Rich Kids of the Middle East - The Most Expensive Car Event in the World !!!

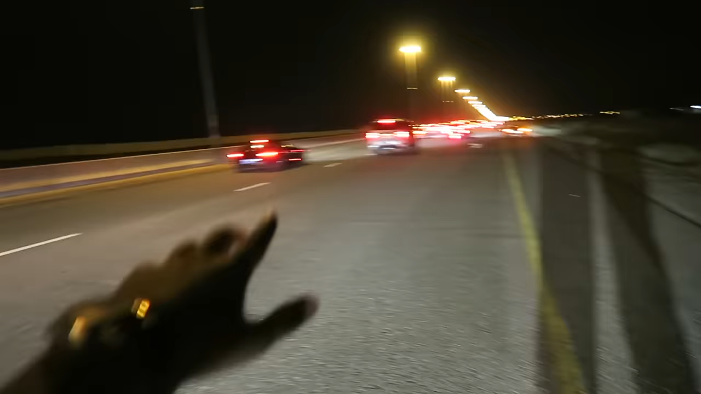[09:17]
I'm just trying to point out everything going by at the moment because I think all the cars are coming from that way guys Like from all the way back there because we kind of took a u-turn ahead we got here over there as you can see
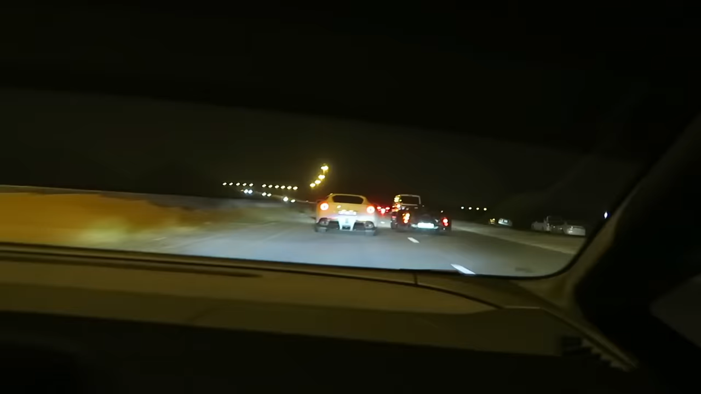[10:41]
Whoa Bugatti power One of five in the world right there And we have it in front of us Where is it in front of us?